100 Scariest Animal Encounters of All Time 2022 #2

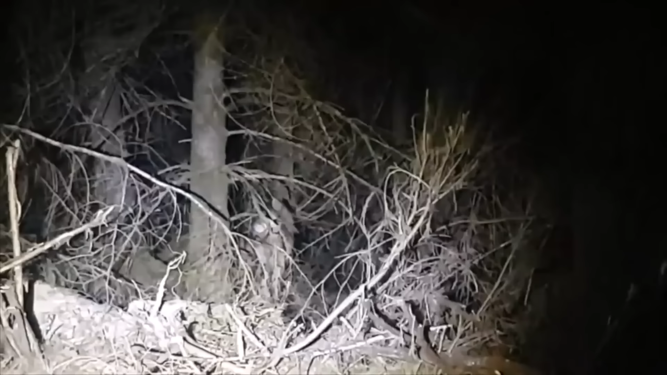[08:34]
Neither wolf seemed too thrilled with them being there, and so the couple left without incident.